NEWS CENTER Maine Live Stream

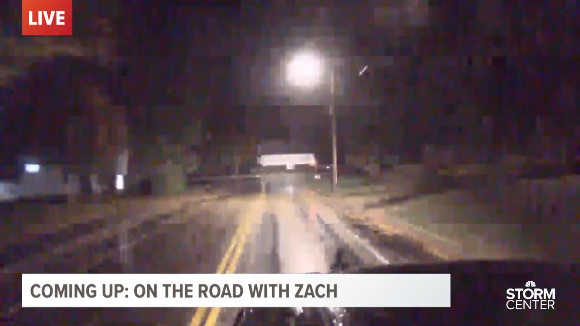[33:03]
It's going to make a messy morning commute for you, even though it's rain, because this wind has put debris all over the roadways. We'll have everything you need to know coming up.